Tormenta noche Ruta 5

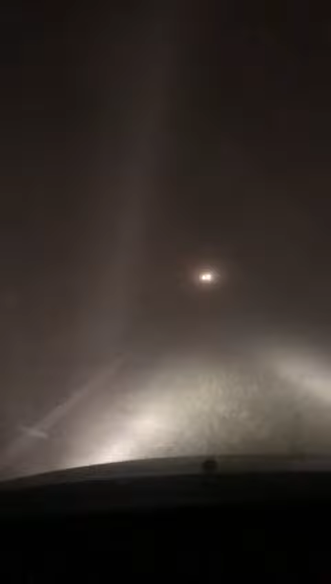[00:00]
No, es una cosa de impresionante lo que me acaba de agarrar la ruta. No lo puedo creer. Que Dios me ayude. Que Dios me ayude. Impresionante. No, no, es una cosa de loco. No, tremendo. Ayudame Diosito.